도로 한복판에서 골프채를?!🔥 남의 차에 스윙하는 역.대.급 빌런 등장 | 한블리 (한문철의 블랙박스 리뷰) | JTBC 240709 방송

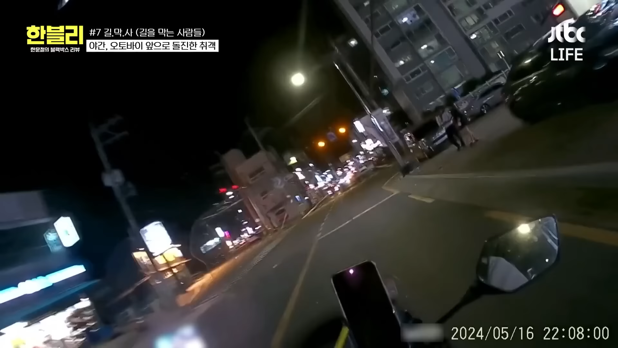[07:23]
아. 설마 오토바이한테? 우와. 그리고 겨우 피했어요. 그런데. 아, 불안아.
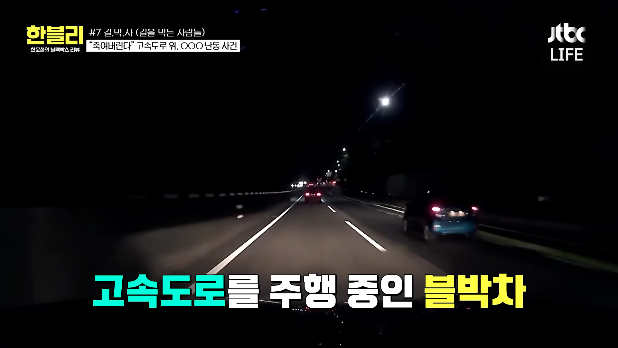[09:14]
와, 이거는 조금 쎄하다. 그런데. 갑자기. 뭐야, 뭐야, 뭐야. 아, 진짜.
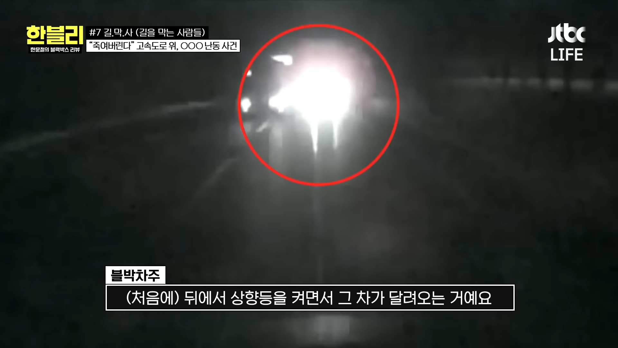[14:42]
상냥이들이 피곤 막 이렇게 달려오는 거예요. 처음엔 그럴 수 있지. 뭐 급한 일이 있으면. 이렇게. 상냥 때문에 잘못 이렇게 조작을 했나? 그러고서 이제 그냥. 무심히 제 갈 길을 가고 있었는데. 갑자기 앞으로 뛰어들어가지고. 제 앞을 막은 거죠. 진짜 위험했었어. 고속도로에서. 제가 이제 이렇게 최선을 피해가지고 이렇게 가려고 하니까 계속 제 차를 계속 막았어요. 이거 너무 이건 위험하겠네요. 고속도로에서.